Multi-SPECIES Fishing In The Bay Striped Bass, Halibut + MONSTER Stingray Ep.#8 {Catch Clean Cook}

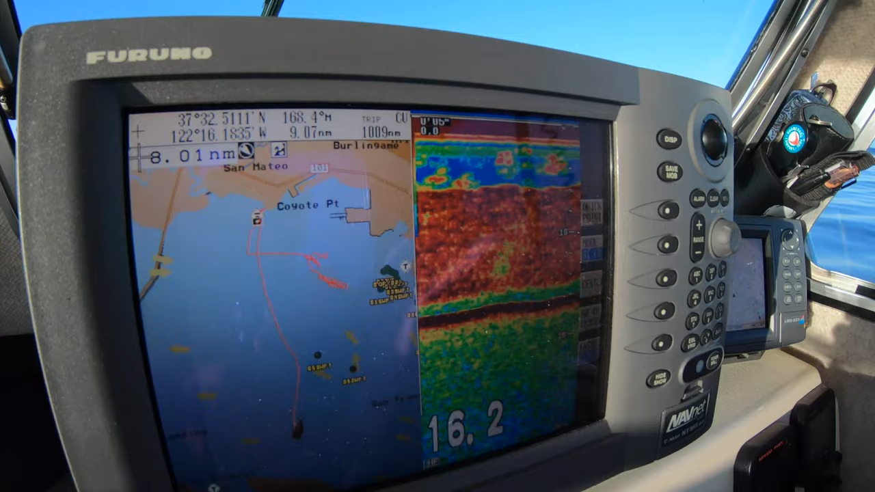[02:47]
We're about 16, 15 feet of water and all of that red stuff right there, guys, that you see on the graph right here.
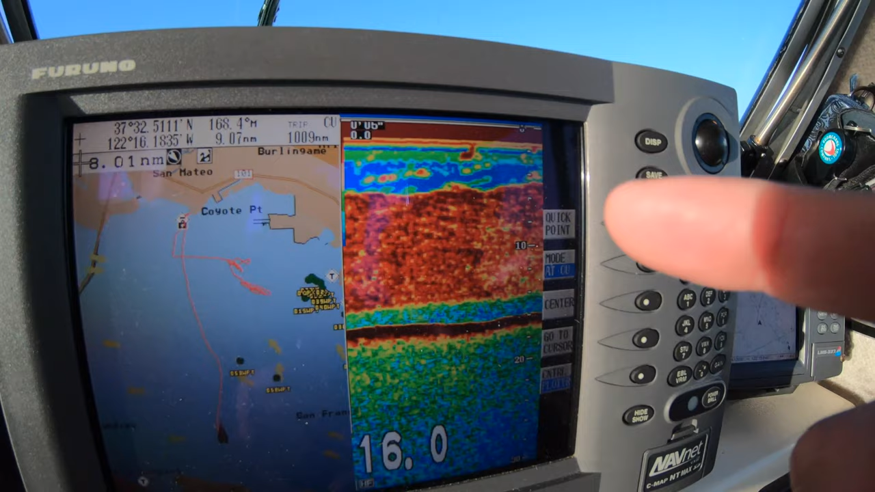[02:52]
That's completely humongous bait ball. That is so cool.
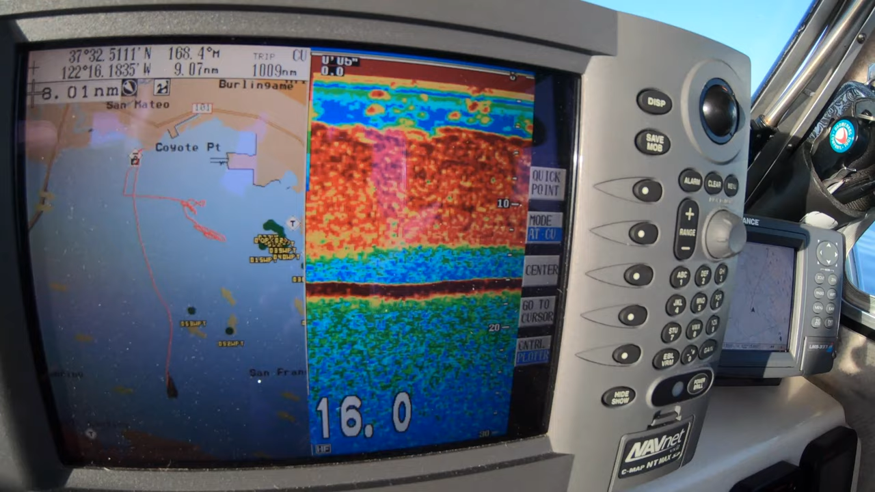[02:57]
So we're right now trolling through that. See if we can get a couple hookups there.